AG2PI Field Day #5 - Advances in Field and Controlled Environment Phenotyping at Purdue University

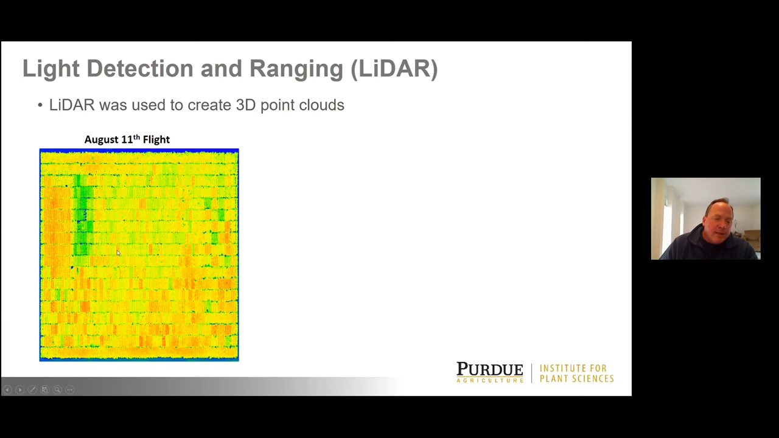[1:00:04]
we've got these are two rows they're colorized by height and they're a little taller than the rest of the plots in the field blue represents ground height green is somewhat shorter than than the red if you zoom in on plots you can look at these in two perspectives you can look at them from the top view and you can see for example these these two two row plots are a little bit taller than these two two row plots um and if you can also flip them up on edge and look at them from the side and from the side view this is what these two row plots on the right look like from below and that's what these two row plots on the left look like and this is in this expert part of the experiment adjacent to the
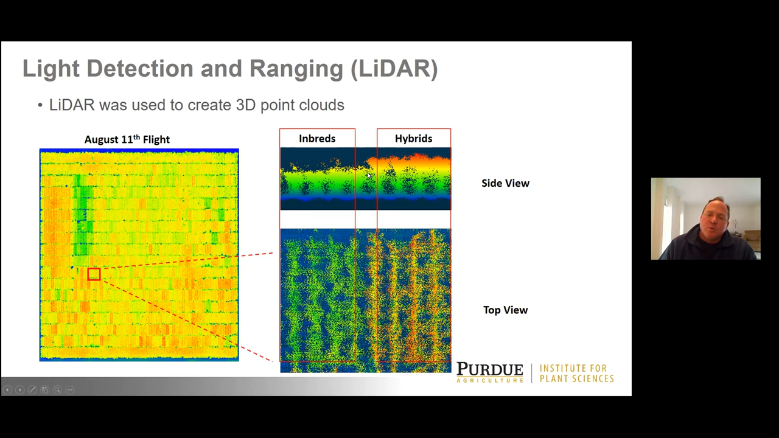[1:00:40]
another experiment where we have inbreds in the in the trial and you can see the differences between inbred performance and hybrid performance
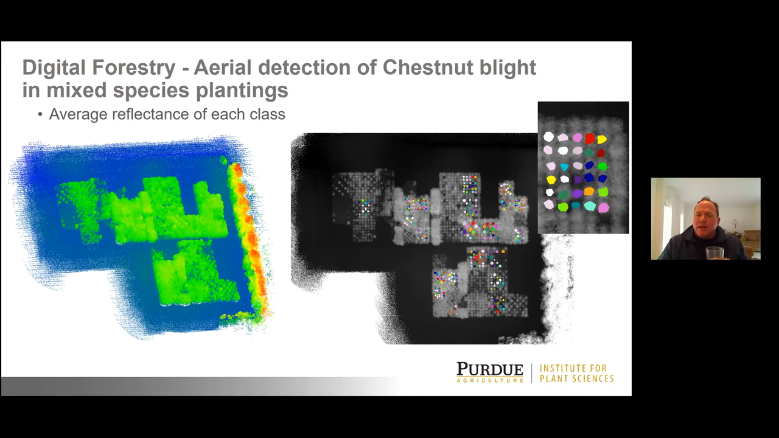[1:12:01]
the for the hyperspectral detection and they're developing uh they can use this data now to develop predictions for uh chestnut blight chestnut blight severity in different trees that are represented in these in these plantings and they're they're able to do that because they can see that the the plants or the the trees that are more susceptible have a different reflectance profile than the trees that are resistant